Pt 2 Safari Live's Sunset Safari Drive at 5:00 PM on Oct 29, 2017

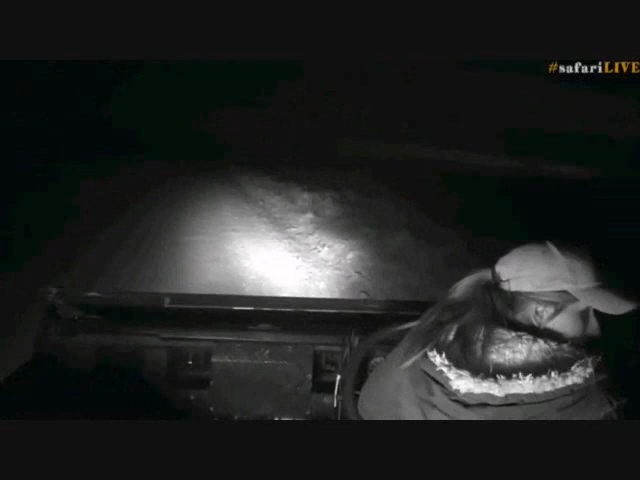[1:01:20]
myself I'll take this road this is another one it's a little bit better doesn't quite go all the way to the forest but it takes us to that little dam that often those two hippos are at
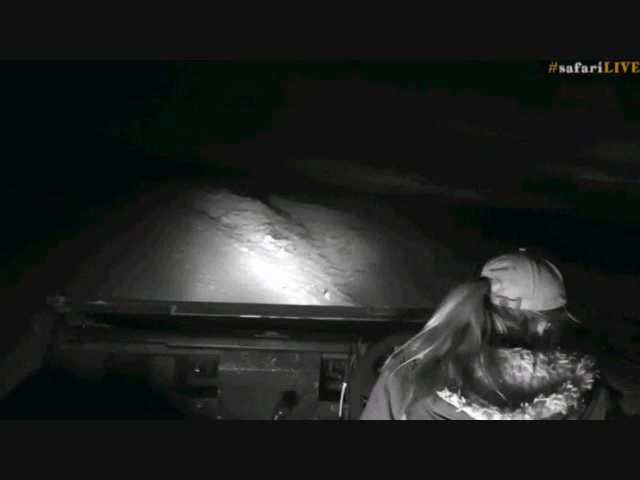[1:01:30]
let's go through here wee bumpy
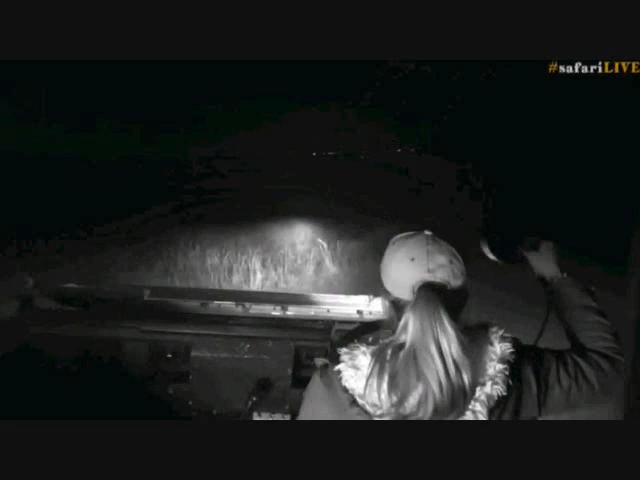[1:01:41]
also I should probably shine my spotlight around and find things here I suppose that's what we have them for maybe a scrub hare tonight will be on someone's menu
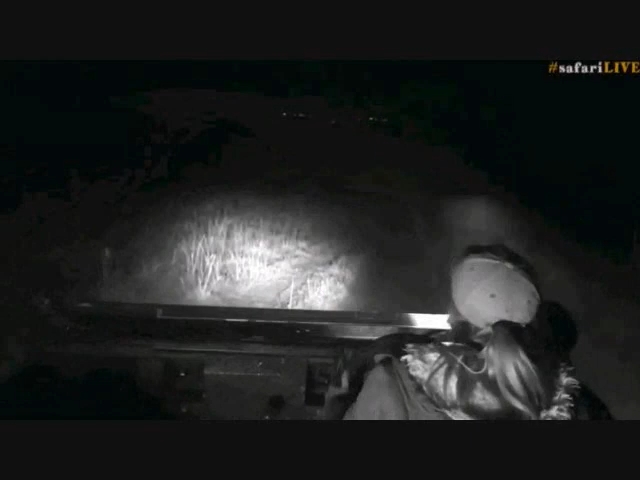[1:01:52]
I would you know what I'd like to see as well because I always put these sightings of things that I want to have a look at is seeing as though Brent has had jackal pups I'd like to watch
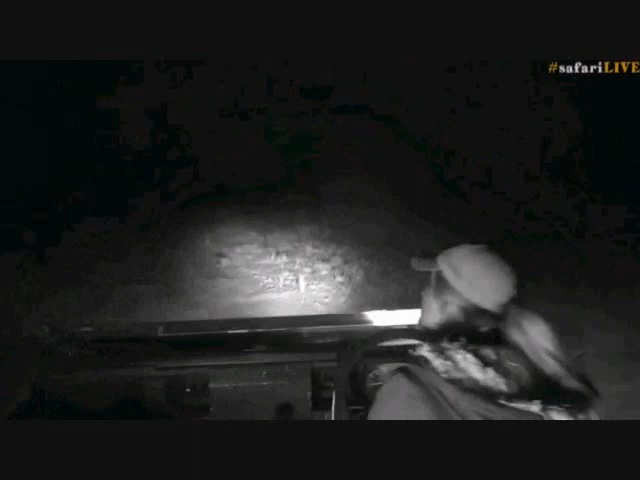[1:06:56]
fairly relaxed so let's go up and see if we can get a better view of it we were just talking about how I would like to see a jackal catching a scrubbear and Craig would also be excited by that he was just saying how he is enjoying the jackal sightings lately we don't have such good high-quality jackal sightings
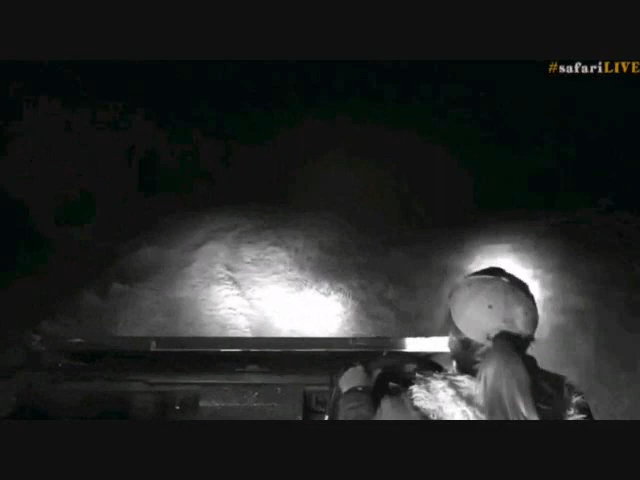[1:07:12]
in the Sabi Sand well not up in the north I can't really think of a sighting that's really stood out to me I mean we used to have some nice ones on the Arathusa airstrip there's our very sad mangy friend that lives at Chitwa I wonder if it's still alive and who else? I've had some cool sightings in the Eastern Cape of black-backed jackal though really nice ones lots of dens and that type of thing
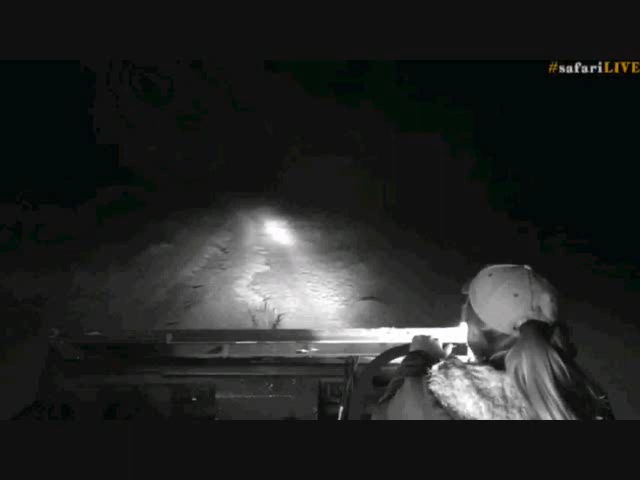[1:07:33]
oh, I'm sure where'd you go? are you at the tree? I think it's at the tree now we'll have a look please don't run away from us jackal we just want to watch you we want to watch and learn about jackals being jackals it's just stopped and looking at us now
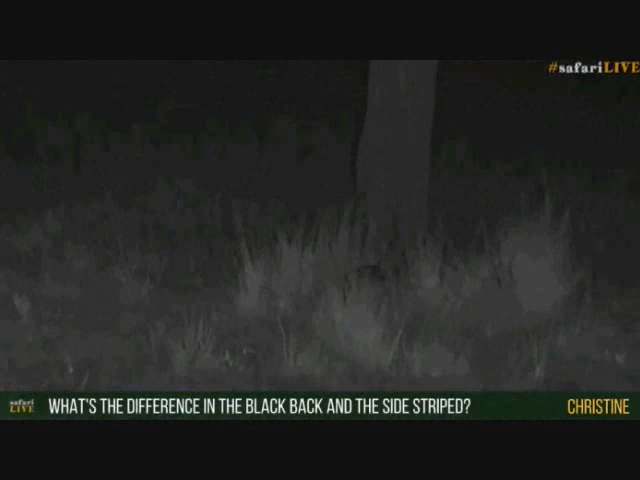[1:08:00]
you're wondering what are the differences between a black-backed and a side-striped jackal well, a black-backed jackal firstly is slightly smaller in size a side-striped is much larger the side-striped is also a lot more stockier and it seems to have a bigger head
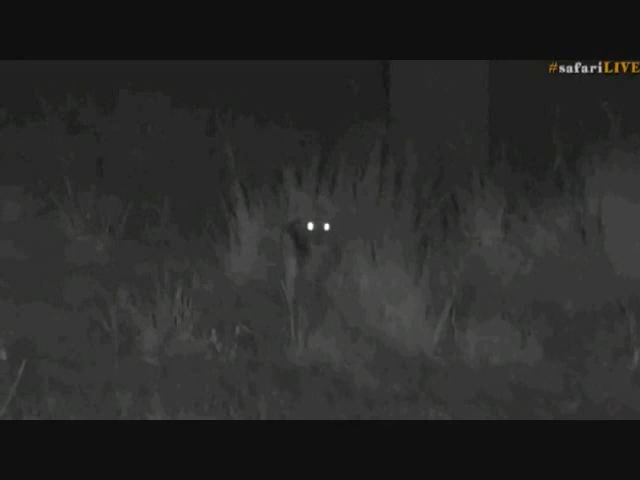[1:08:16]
and more of a fluffier coat whether it's just because it's more heavy set I'm not so sure so in my opinion the black-backed jackals are slightly more slight and slender and then of course you can see that black stripe now going along the side of the body and then the dark back almost like a German Shepherd with a very very dark tail it's not like that with a side-striped jackal a side-striped jackal
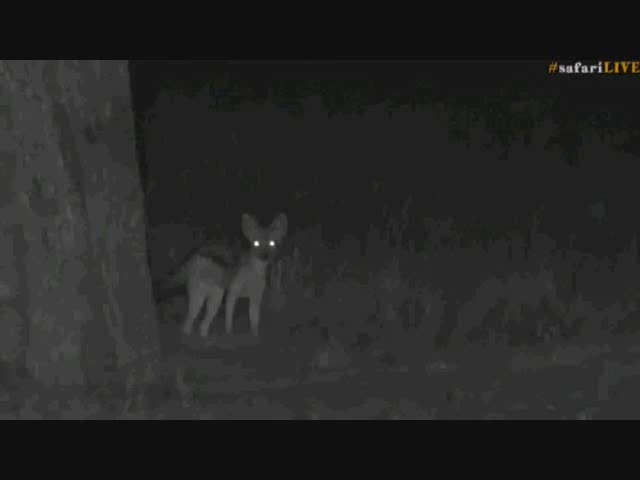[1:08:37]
and you'll see is a lot a lot lighter in color this is so cool
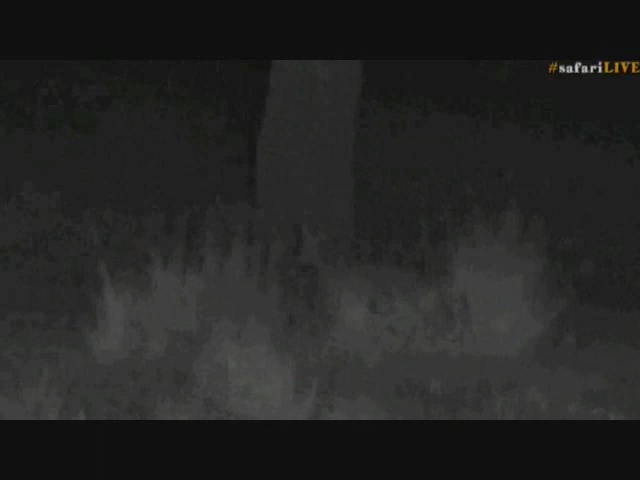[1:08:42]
they eat the same thing their diets no different wonder what it's going to be looking for tonight let me actually give you a bit of extra light there a bit far away
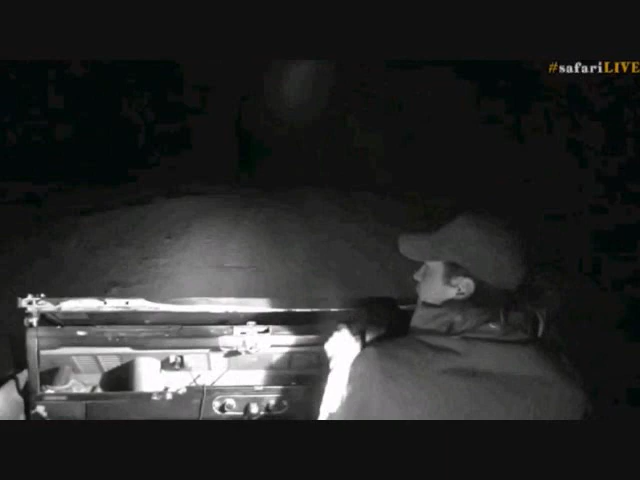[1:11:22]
unfortunately not too many birds as the wind was blowing quite strongly for the beginning of drive who knows maybe we'll get lucky with an owl on the way home there's actually a favourite spot for the Veroe's Eagle Isle to sit just up ahead here
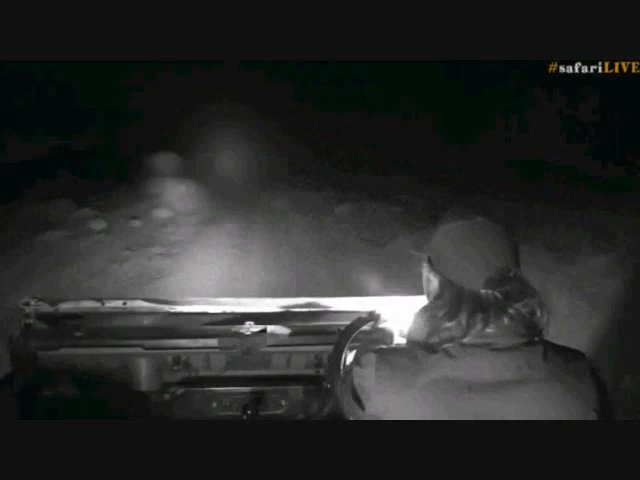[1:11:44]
where's on this where's that dead tree gone he's sitting around here somewhere that ah there that dead tree no isle today